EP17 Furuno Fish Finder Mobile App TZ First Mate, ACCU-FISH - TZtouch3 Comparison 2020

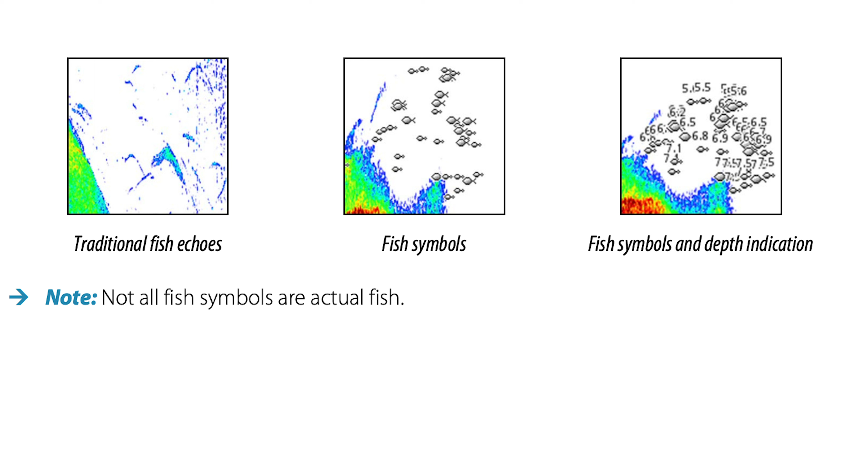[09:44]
There is, we can go down to turn the fish ID on where it'll turn on the little fish symbols and put their ID number and their depth of where they are in the water column.
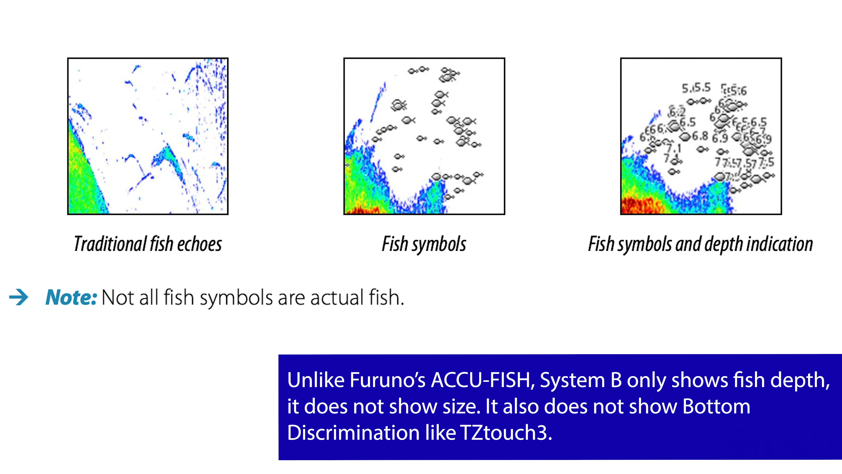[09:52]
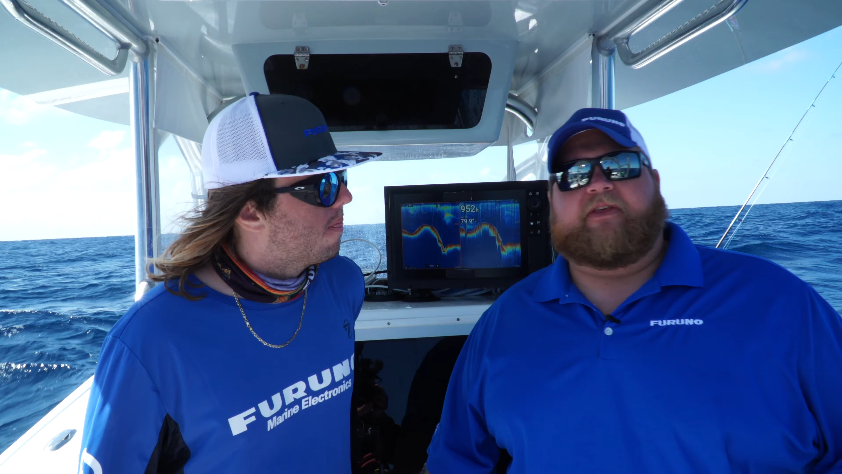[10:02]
You've been hearing some of the features built into the TZT3 fish finder, such as AccuFish or bottom discrimination. You know, with bottom discrimination, we're able to show you what type of bottom you're over, such as mud, sand, gravel. And then AccuFish is going to allow us to predict the size of the fish that you're marking on your screen. You know, sitting here on System C, unfortunately, we don't have those features built into this unit. But what we are able to do is we can see the thickness of our red line,
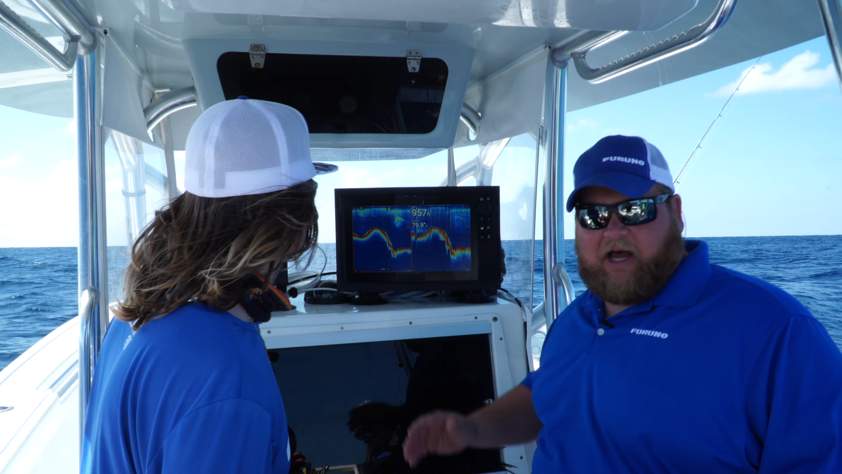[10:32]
and we should be able to use that to kind of tell us what kind of bottom we're on. It's not going to be as easy as just saying, oh, we're on sand or we're on mud.
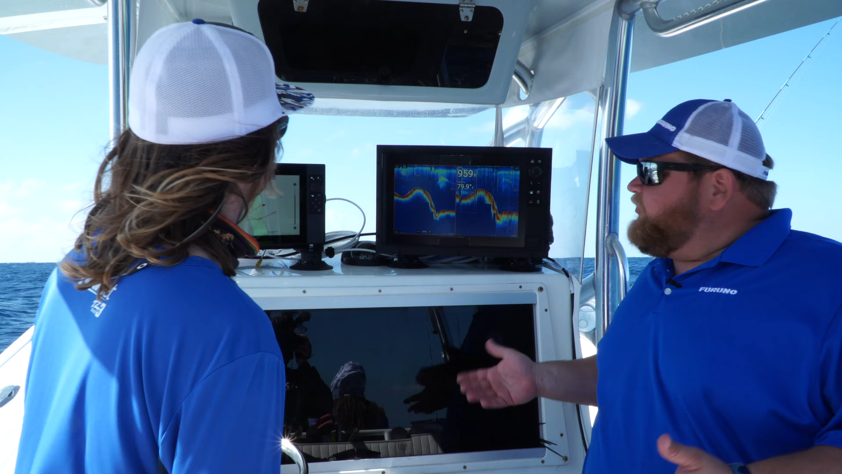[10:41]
But the ability is still there, but those features are not going to come with those unit out of the box.
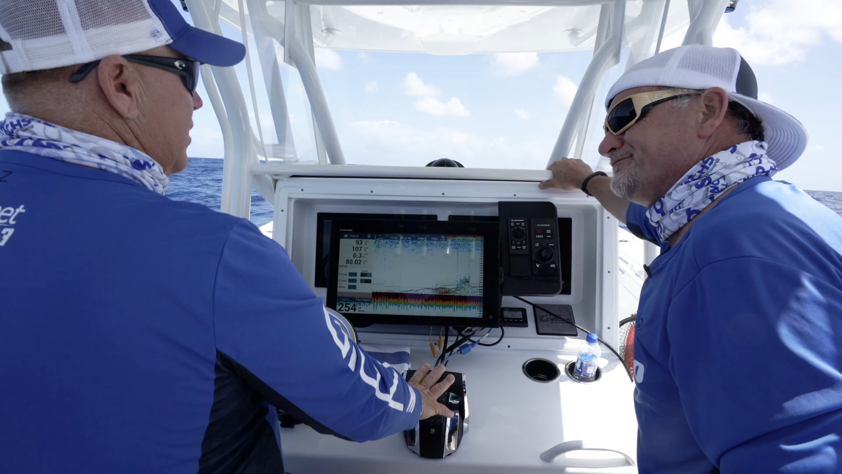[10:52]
So, Eric, on the TZT3, you have a bottom lock and bottom zoom. Right. What's up with that? All right.
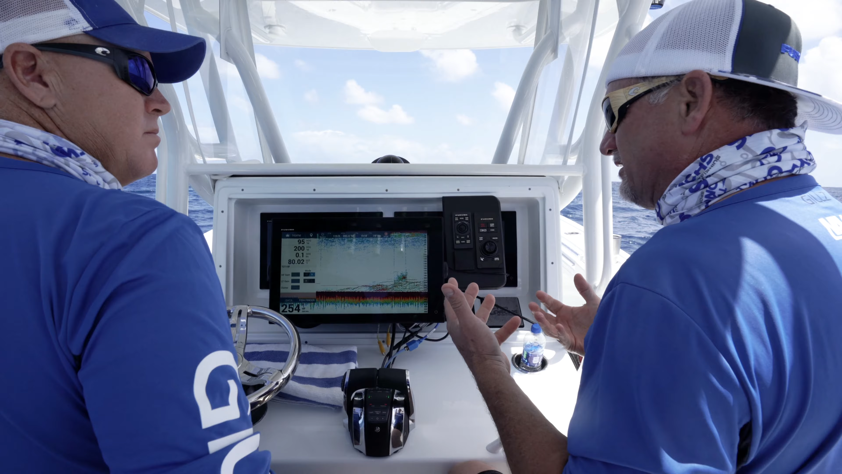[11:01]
So, depending on, you know, conditions and how you want to see the presentation, you can change from a bottom lock mode, which will basically flatten out the bottom on the left side of the screen.
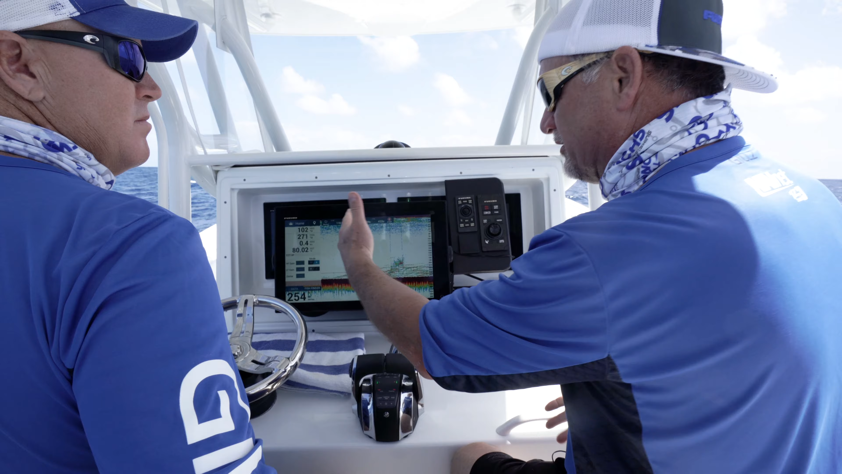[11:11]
And bottom zoom mode won't flatten out the bottom, but it will zoom in on the bottom, you know, section that you're interested in right off the bottom.
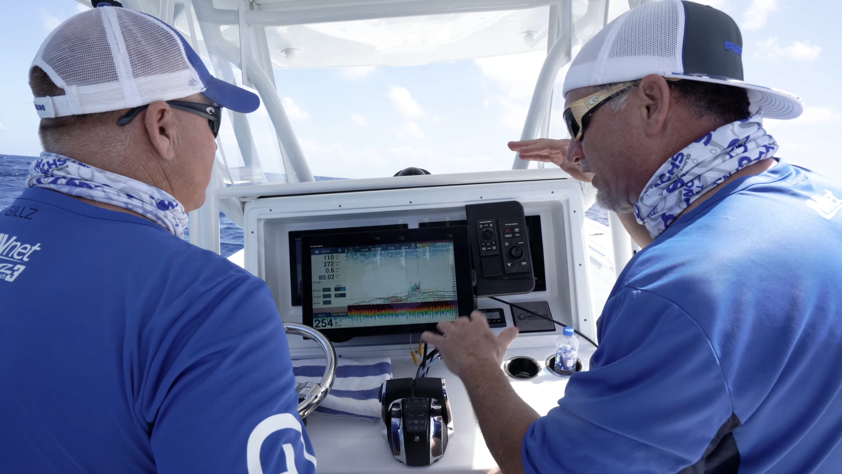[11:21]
So it's really easy to change if we just touch the screen,
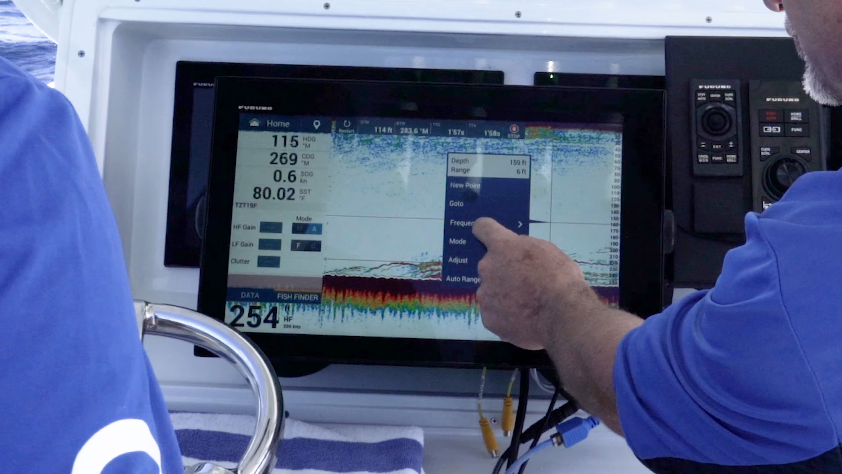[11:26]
On screen: water 80.02°F
select our mode and go from, for example, right now we're in single frequency.
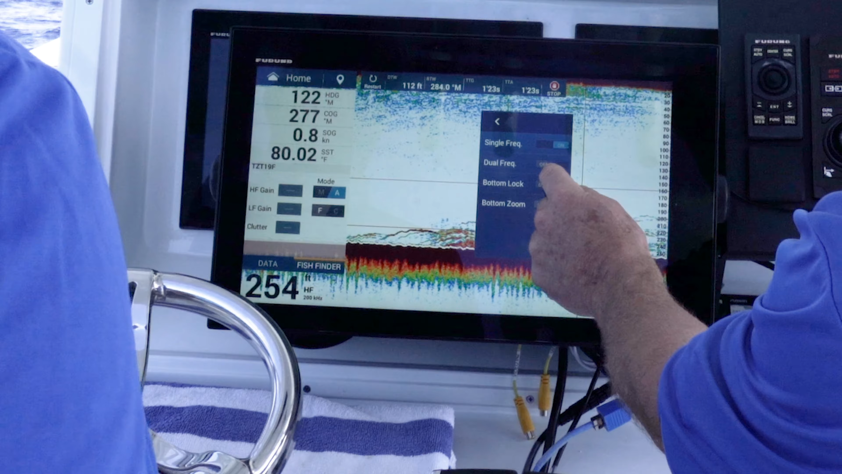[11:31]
On screen: depth 254 ft, water 80.02°F
Let's go to bottom lock and watch how that just flattens out the left side of the screen.
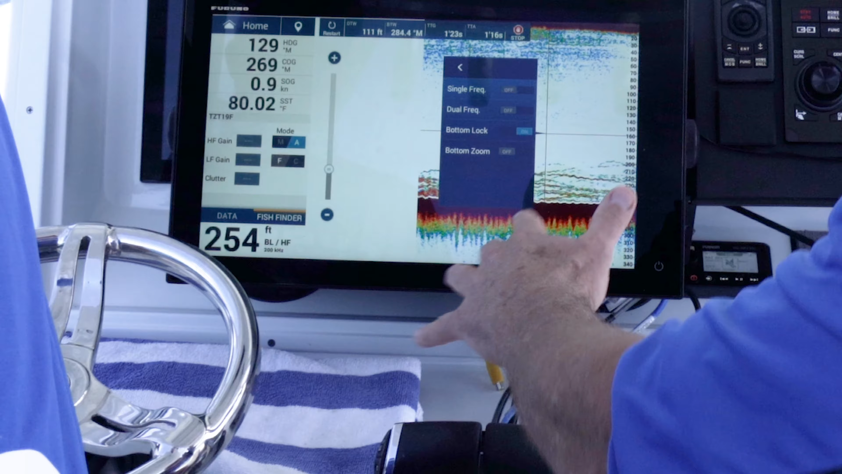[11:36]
On screen: depth 254 ft, water 80.02°F
Both 200 kilohertz presentations in this case, but you'll see that bottom lock will automatically take the bottom and flatten it out.
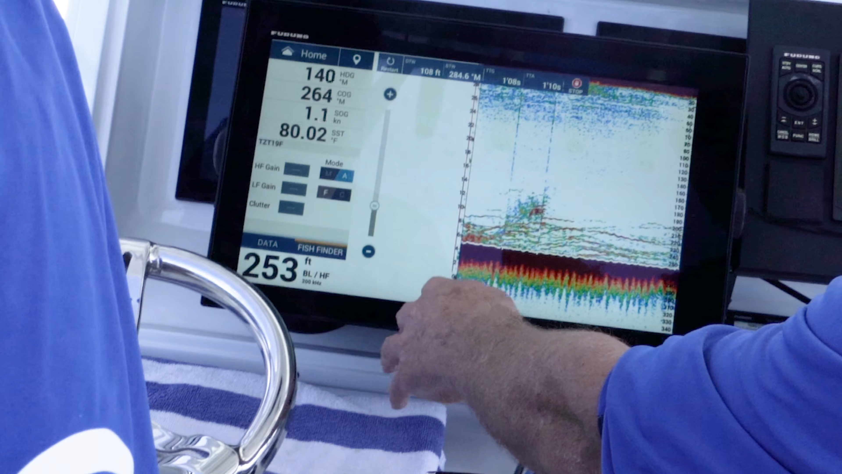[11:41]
On screen: depth 253 ft, water 80.02°F, speed 1.1 kn
So if we're in rough order, we're rolling right now pretty good,
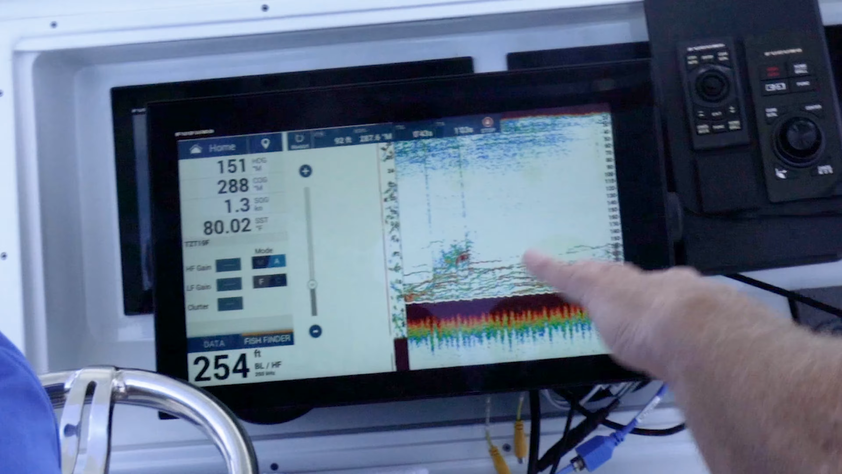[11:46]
On screen: depth 254 ft
you know, and one of the nice things is that'll take that and just zero that
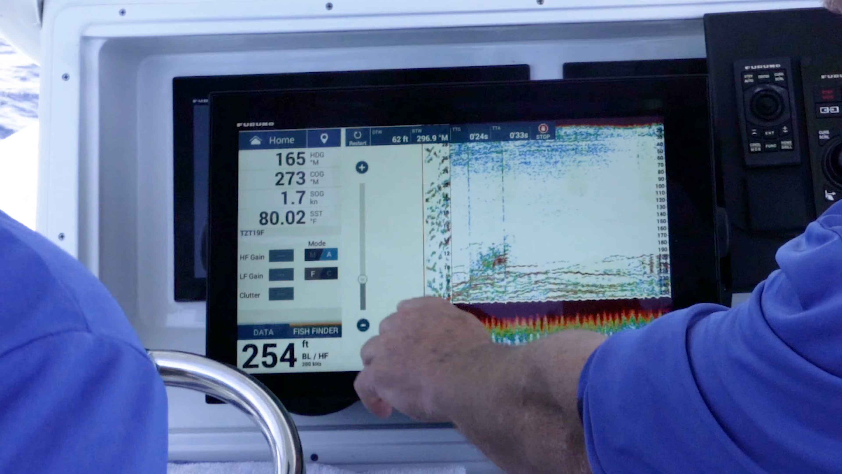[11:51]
On screen: depth 254 ft, water 80.02°F, speed 1.7 kn
out and tell us exactly how far off the bottom the fish are. So it locks it and gives you a presentation of depth from zero up to, say, the bottom 30 feet of the, you know, in this case we're in 250 feet.
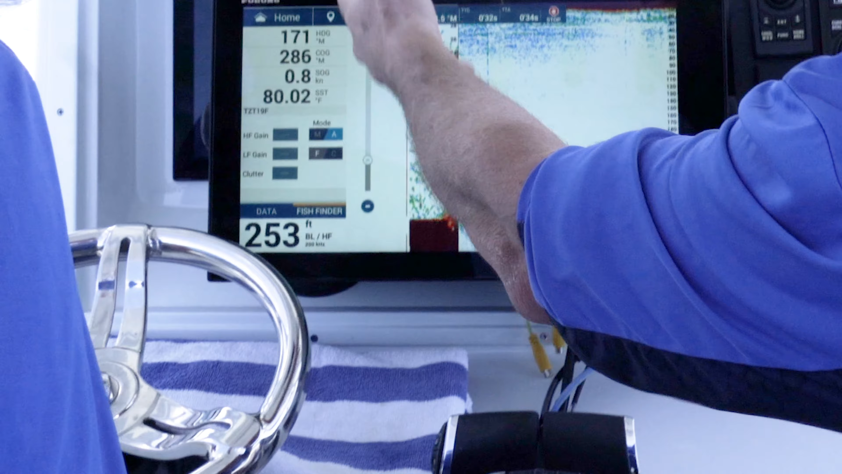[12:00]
On screen: depth 253 ft, water 80.02°F, speed 0.8 kn
We're looking from 250 to 220 right here.
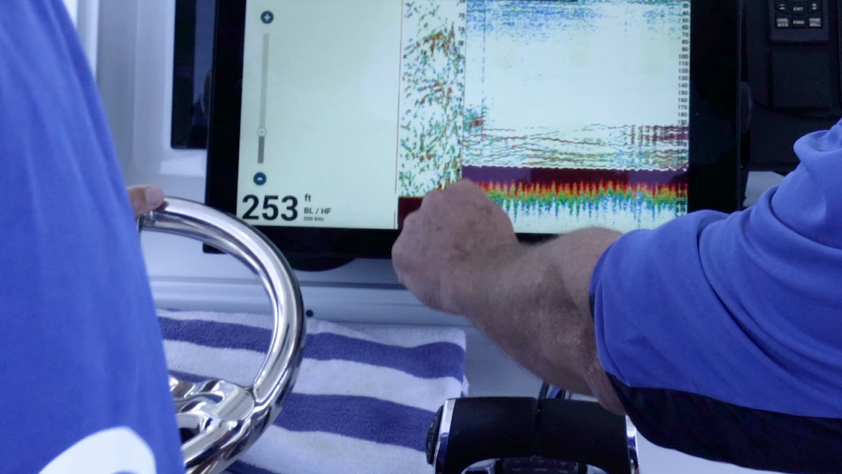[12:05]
On screen: depth 253 ft
Wow. You can see all those fish targets, all those fish sign.
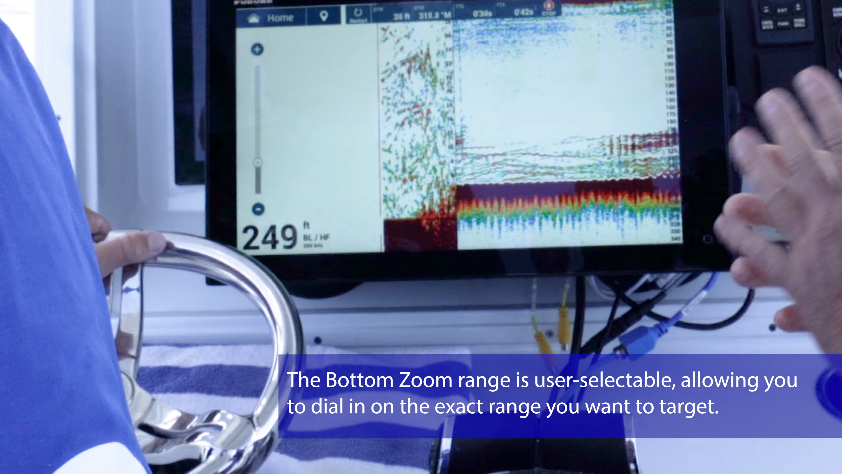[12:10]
On screen: depth 249 ft
It's a zoom mode in effect. Okay.